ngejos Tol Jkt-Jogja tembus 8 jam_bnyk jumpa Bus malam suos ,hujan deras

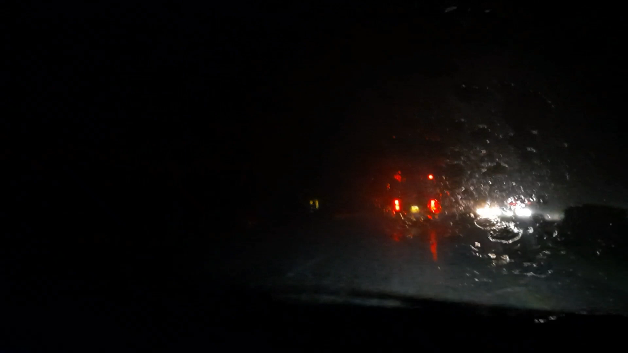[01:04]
Oh, deras banget. Murni Jaya sat-sat-sat-sat.
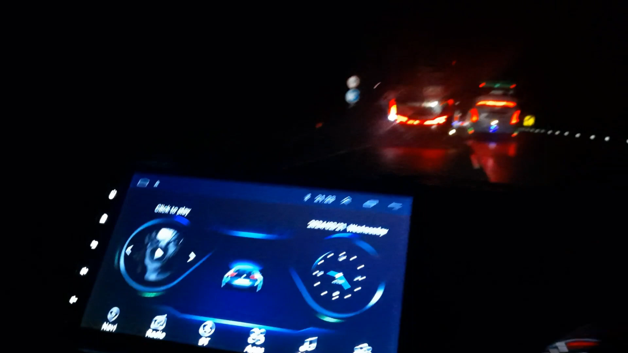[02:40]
21.23. Sat-sat Agung Sejati. Sinar Jaya mimpin konvoy ya.
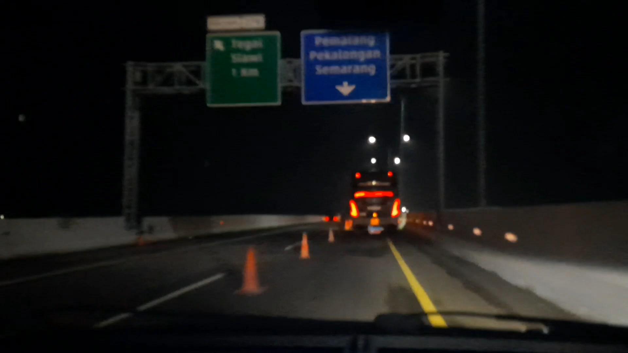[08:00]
jam 23 jam 11 malam kan? Daruki masuk tol jam 7:30 sampai jam 11, 3 jam setengah Jakarta Tegal Slawi.
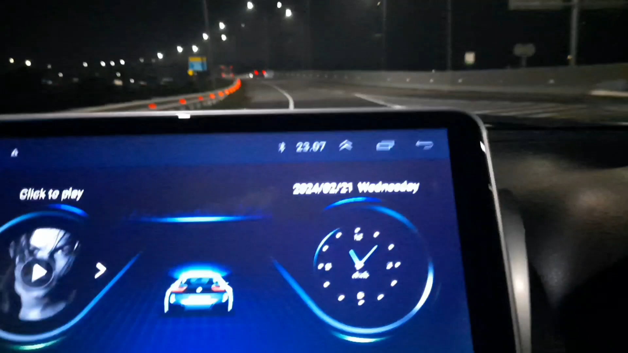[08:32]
Sampai di Tegal 3 jam setengah dari Uki, masuk tol Uki 7:30, keluar Tegal Slawi jam 11. Jos ya, exit tol Tegal Adi Warna
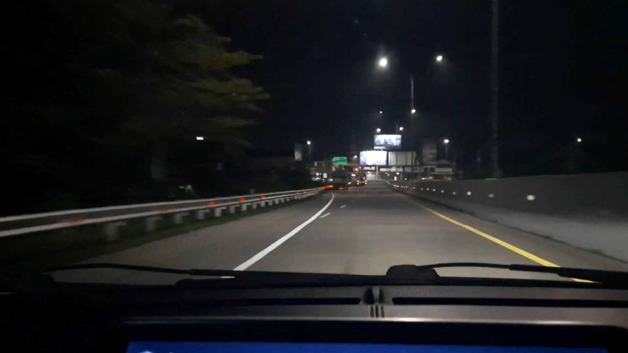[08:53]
Slawi, ke kanan ke kota Tegal, ke kiri ke Guci Slawi.
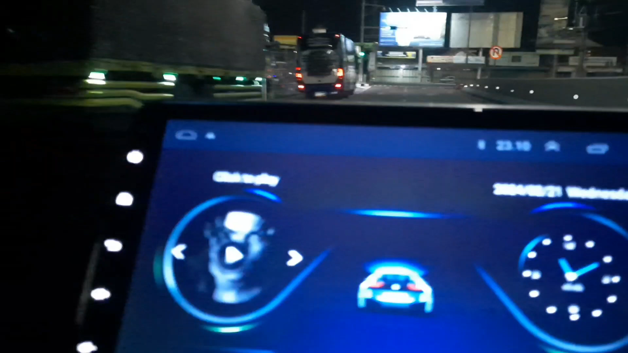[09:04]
Jam 11 ada bis Jaya Ponorogo.
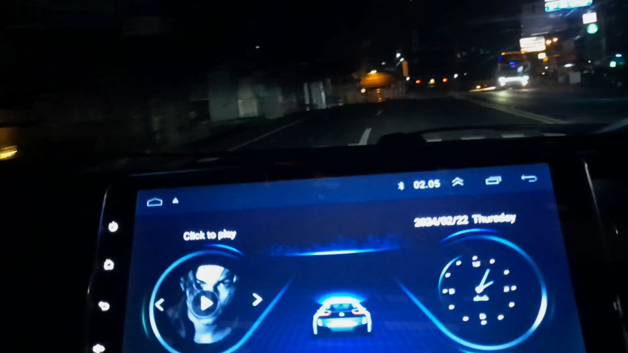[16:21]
Jam 2 lewat 5 lewat terminal Bawen.
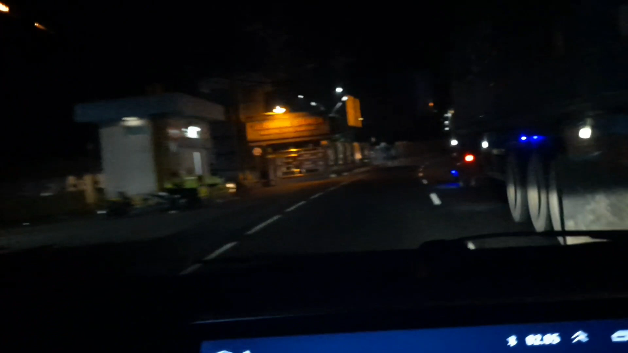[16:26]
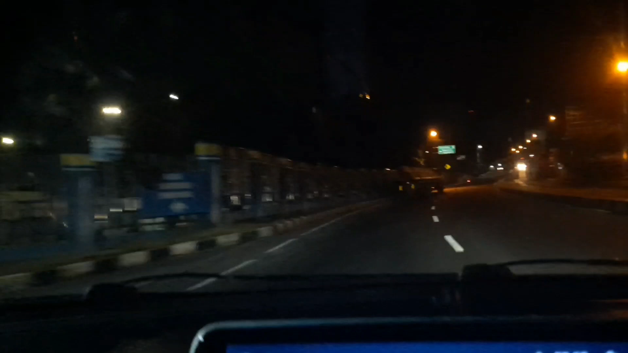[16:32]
Dua minggu sebelum puasa ya. Jam 2 lewat 5 nah, menuju ke Jogja, Magelang. Ambarawa. Jalan Lingkar Ambarawa.
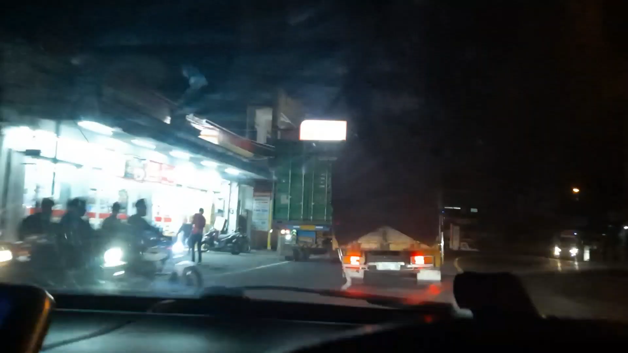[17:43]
Ini saya di Magelang, Pak Sulaiman. Ini bentar lagi mau ke Kopeng nih. Oh, Magelang. Jam 2.45.
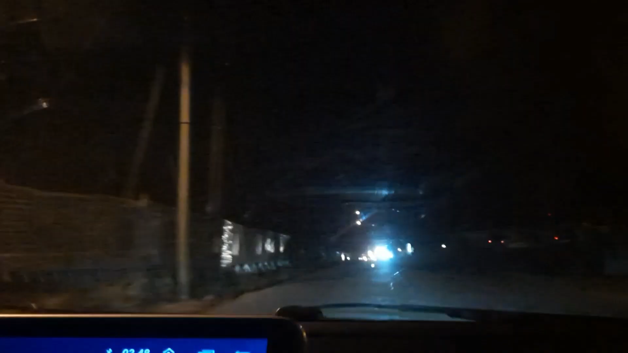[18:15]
Ke kiri ke Kopeng salah 3. Ke kanan ya. Ke Jogja, tuh Kopeng kiri.
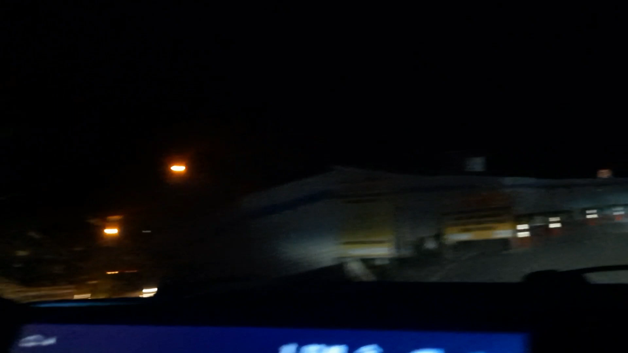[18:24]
Ini enggak jauh dari sini terminal Magelang.
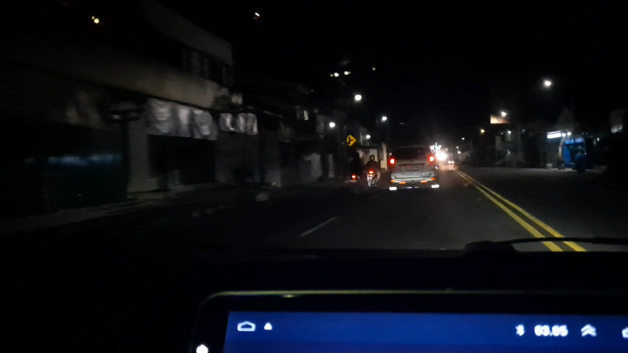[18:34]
Muntilan. Garasi Ramayana. Jam 3 lewat 5.